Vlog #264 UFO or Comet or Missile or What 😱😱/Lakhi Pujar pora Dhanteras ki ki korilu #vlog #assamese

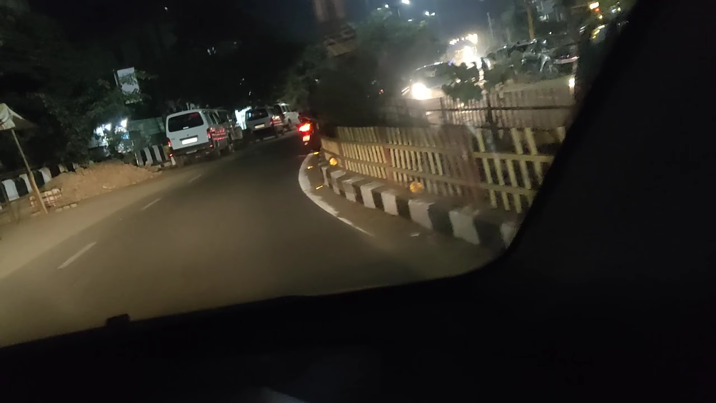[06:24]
পূজা বুলি এতিয়া আমাৰ জেগাখিনি পূৰা উজ্জ্বল হৈ গ'ল এই লাইটটোৰ কাৰণে এইয়া শ্ৰদ্ধাঞ্জলি ফ্লাইঅভাৰ আৰু ঠিক ফ্লাইঅভাৰৰ এণ্ট্ৰিতে এই মস্ত লাইটটো আৰু এই লাইটটোৰ গুৰিতেই আমাৰ ঘৰৰ ৰাস্তাটো
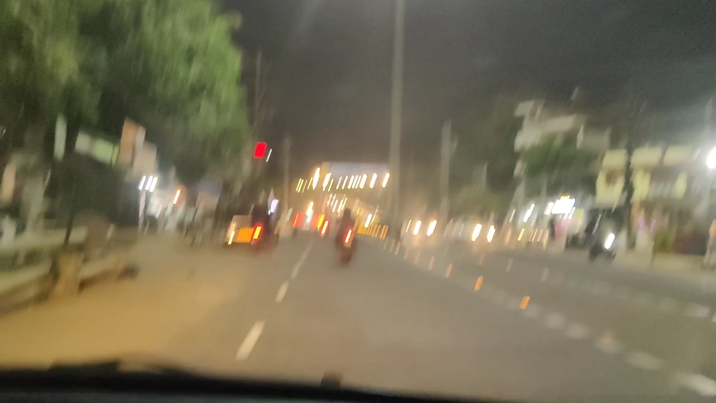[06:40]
সোমাই গ'লোঁ আমি গলিত সোমাই গ'লোঁ এইফালে লাইটটো এৰি পেলাই
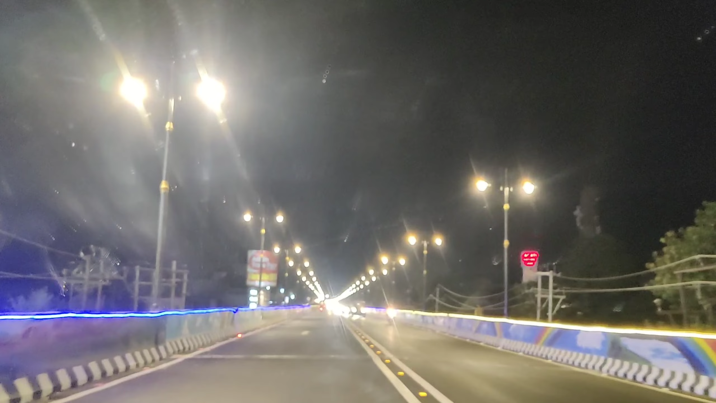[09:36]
শ্ৰদ্ধাঞ্জলি ফ্লাইঅভাৰ ক্ৰছিং দ্য চেণ্ট্ৰো এট নাইট টাইম দিনত আপোনালোকক ভিউটো দেখুৱাইছিলোঁ ছেম ভিউ এতিয়া ৰাতি দেখুৱাইছোঁ